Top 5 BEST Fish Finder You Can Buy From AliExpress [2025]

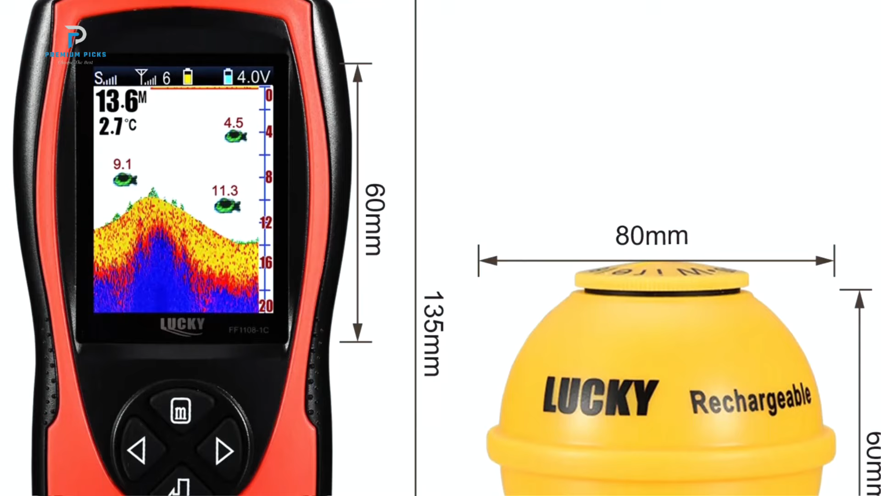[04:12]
On screen: water 2.7°C
This innovative device combines advanced technology with user-friendly features, making it perfect for ice fishing, diving, swimming, and other outdoor activities.
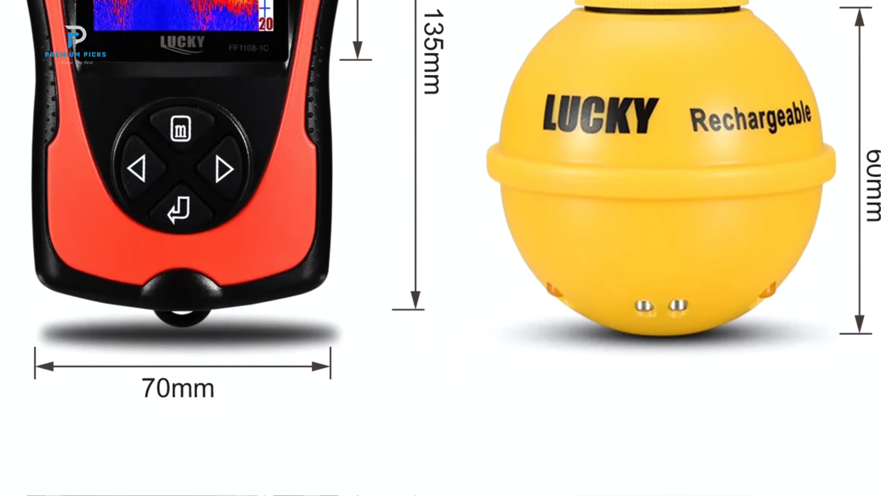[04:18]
The 4.3-inch LCD screen offers crystal-clear visuals,
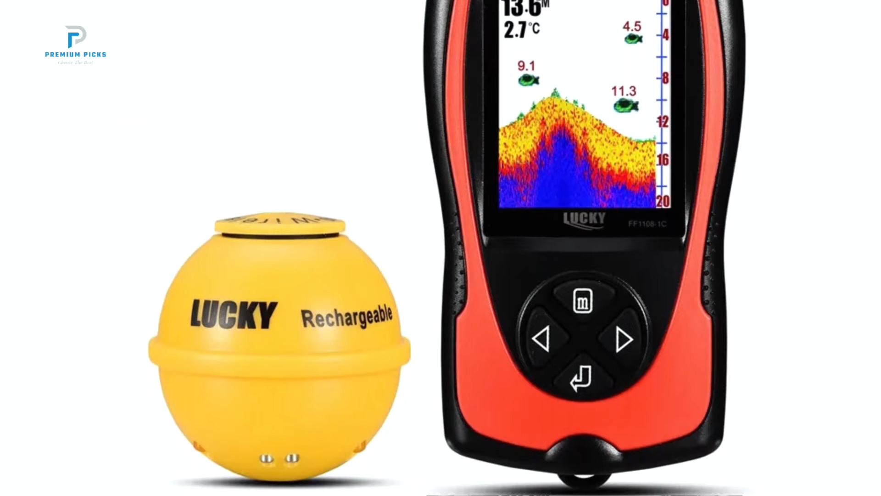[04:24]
On screen: water 2.7°C
allowing you to see underwater life like never before.
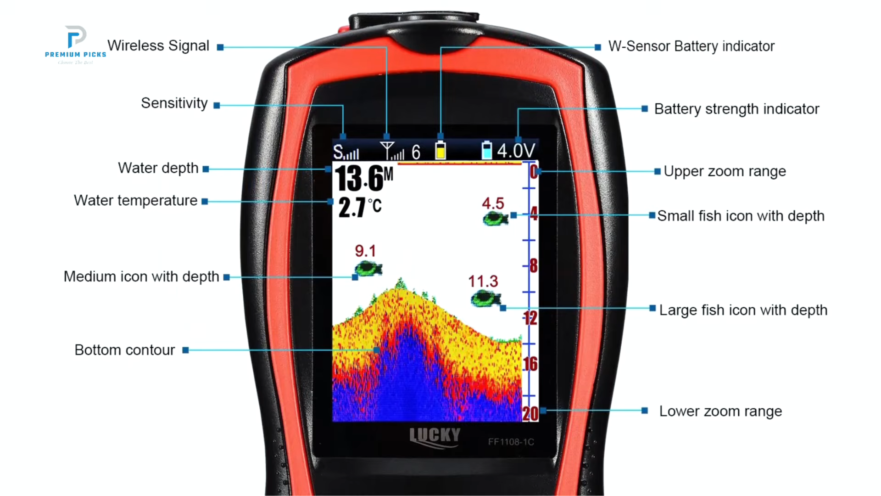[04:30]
On screen: depth 13.6 m, water 2.7°C
With a visible angle of 185 degrees, this fish finder provides an expansive view of your surroundings, ensuring you won't miss any action below the surface.
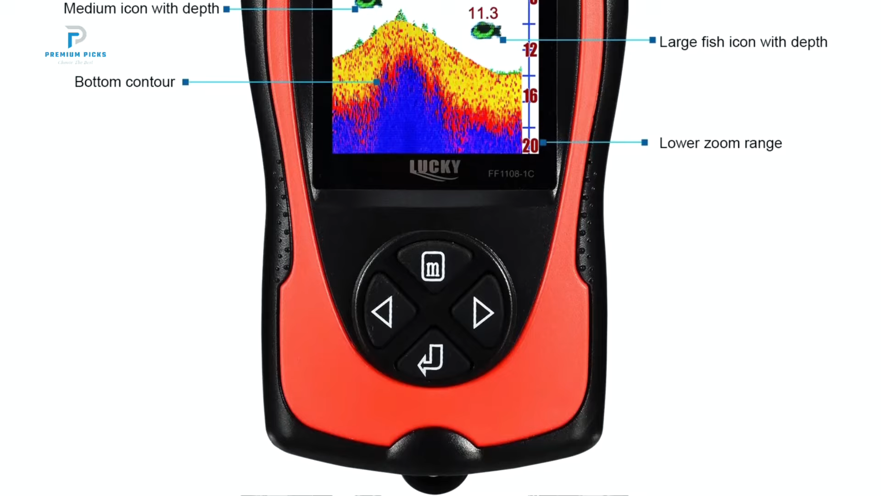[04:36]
Number one, Dutri Elite FS9 Fish Finder.
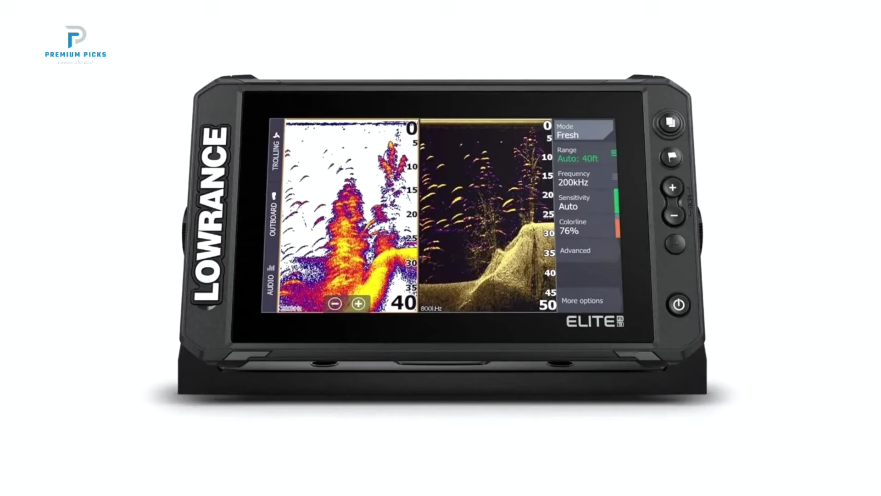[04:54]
With cutting-edge technology and intuitive design, this fish finder is packed with features that cater to both novice anglers and seasoned pros alike.
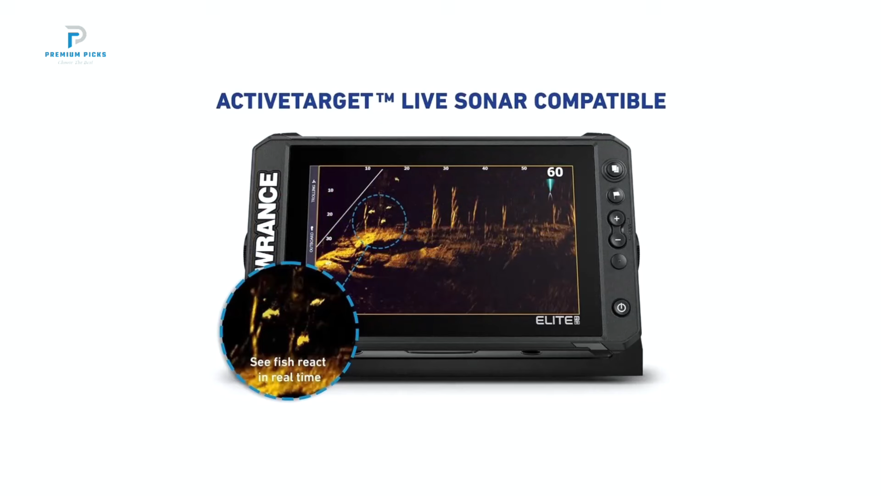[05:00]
At the core of the Elite FS9 is its active imaging 3-in-1 transducer, offering unparalleled clarity through chirp, side-scan, and down-scan sonar.
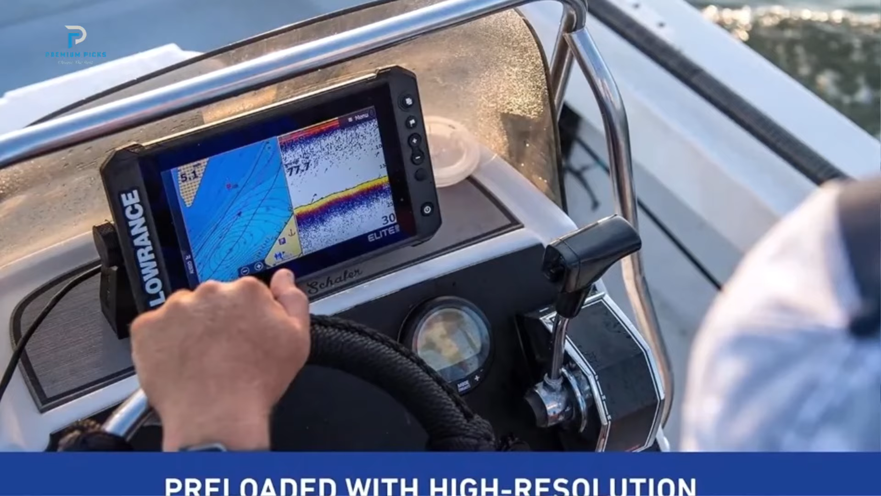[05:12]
This powerful combination allows you to see structures and cover with remarkable detail, making it easier to locate fish hiding in various underwater habitats.